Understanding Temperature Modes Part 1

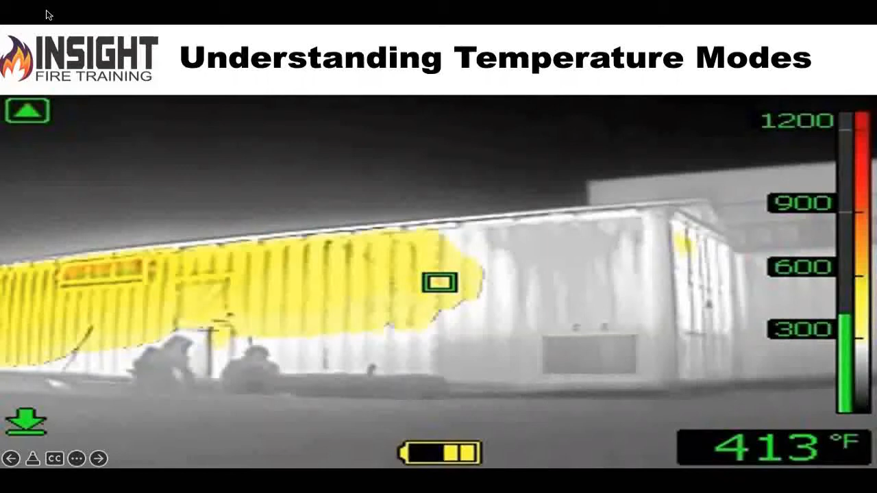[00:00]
On screen: spot 413°F
In this case, we're going to talk about your standard TI basic mode and how high and low sensitivity affects you and affects the victim and how you see things.
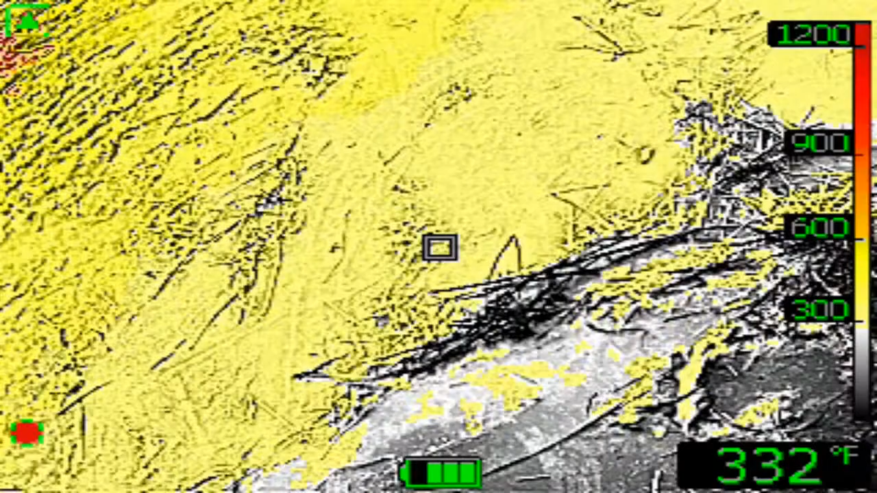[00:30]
On screen: spot 332°F
If I'm down on one knee looking into a fire environment and my camera's in low sensitivity and I'm two foot off the floor,
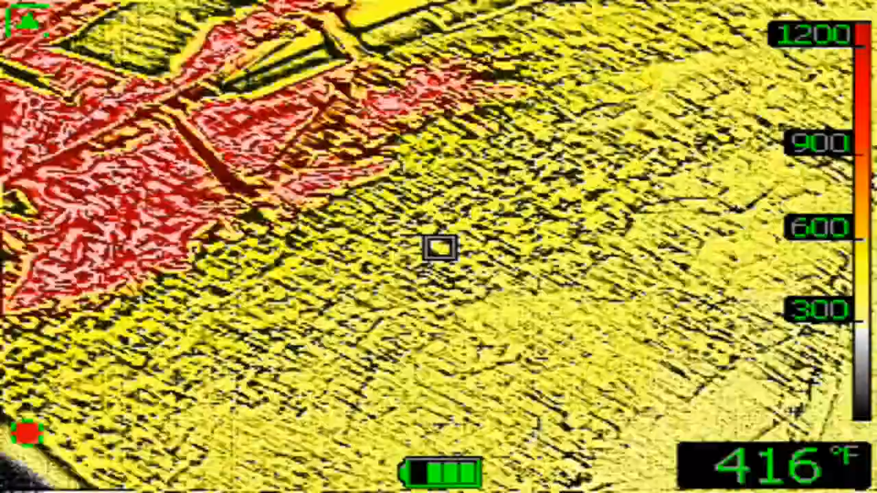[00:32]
On screen: spot 416°F
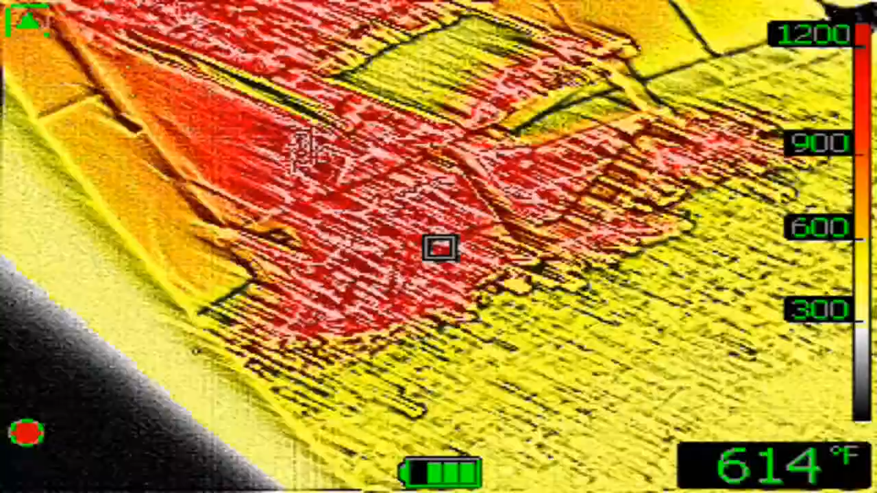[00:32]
On screen: spot 614°F
what kind of environment is the victim in?
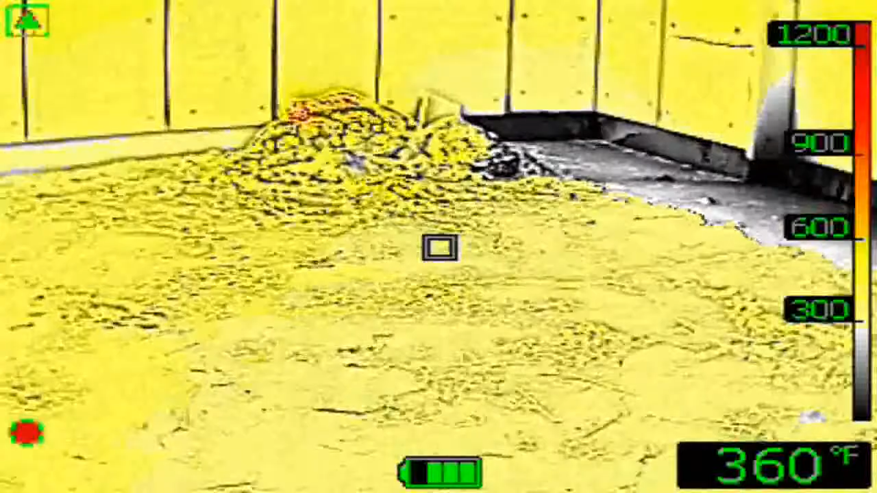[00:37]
On screen: spot 360°F
At least 300 plus. So I'm not saying don't go.
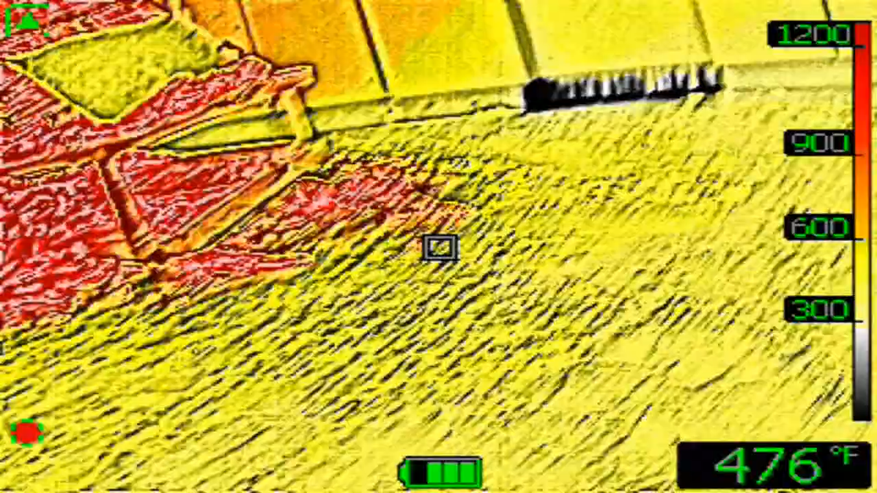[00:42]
On screen: spot 476°F
I'm saying you need to fix it, do something about it.
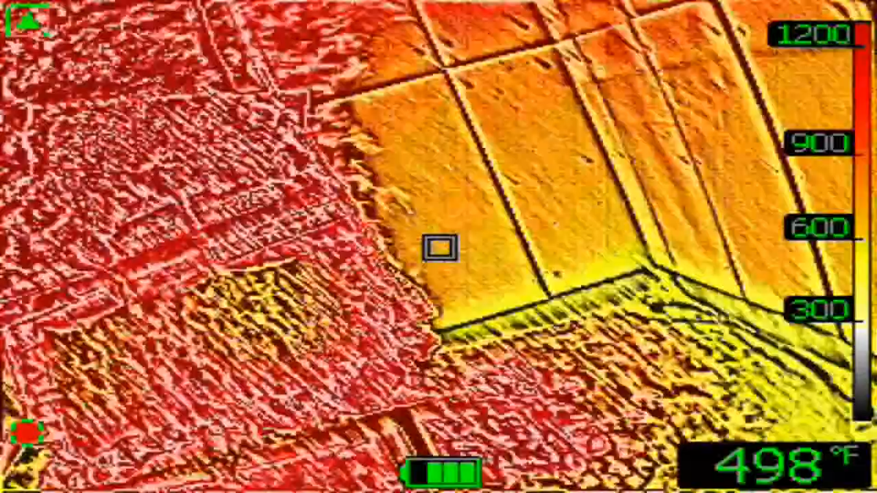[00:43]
On screen: spot 498°F
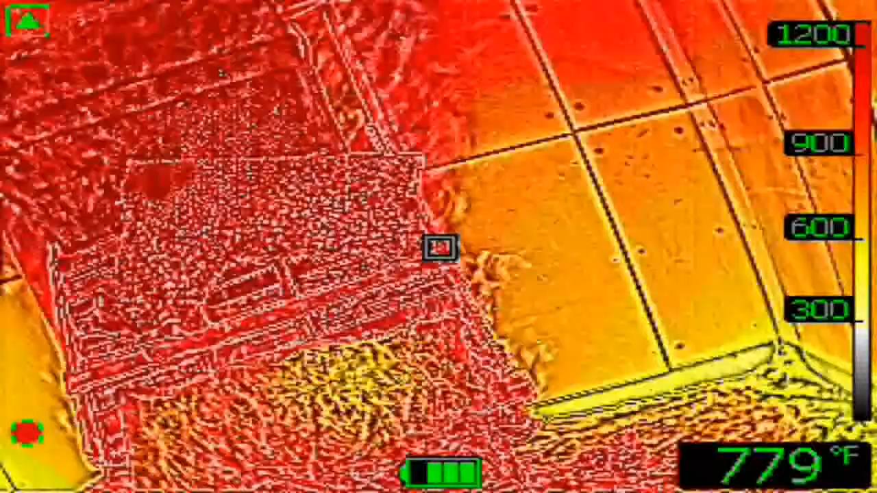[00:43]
On screen: spot 779°F
Whereas if your camera's in high sensitivity, you might get away with walking or staying high, as Joe says.
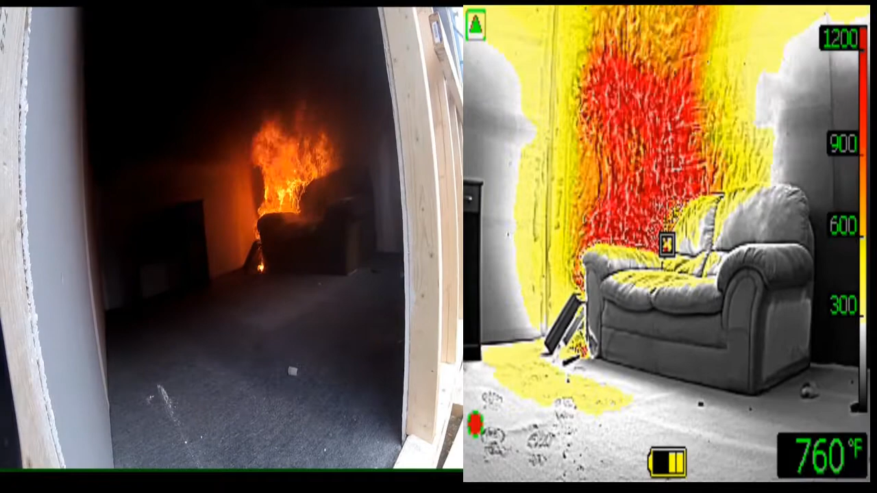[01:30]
On screen: spot 760°F
the camera wasn't even raised up and the camera's pointing at the floor and they crawled through the fire room and got an adjacent room and a window failed and that room flashed. When the camera was pointing at the floor, the floor was red on the FLIR K-55. Red on the floor, which means it's at least 900 degrees.
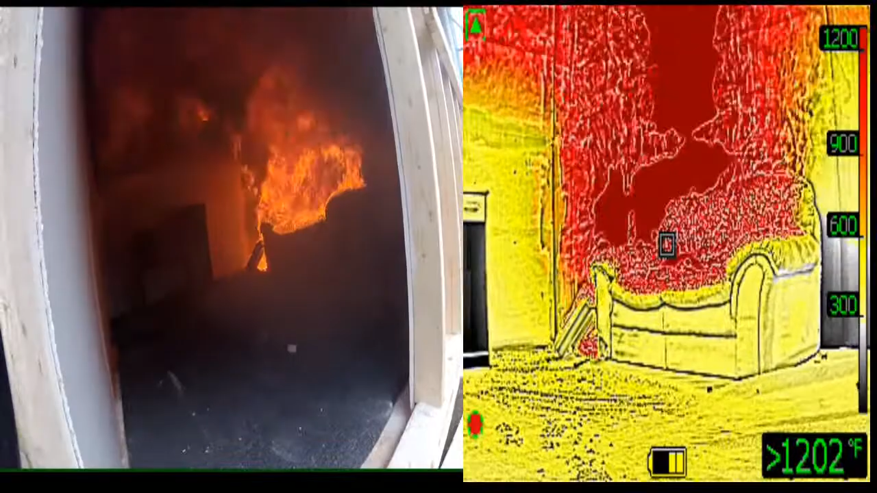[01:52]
And they had no idea. They crawled right through it.